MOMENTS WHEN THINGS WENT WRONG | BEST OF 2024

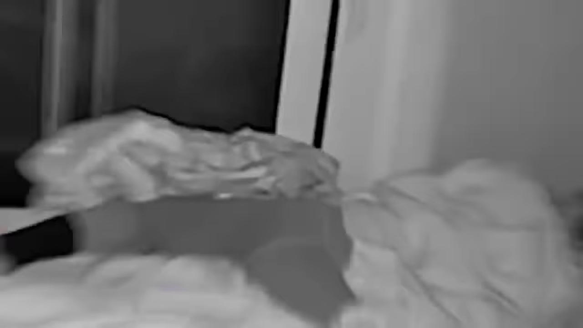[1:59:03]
It's hard to distinguish your husband from your best friend halfway through the night.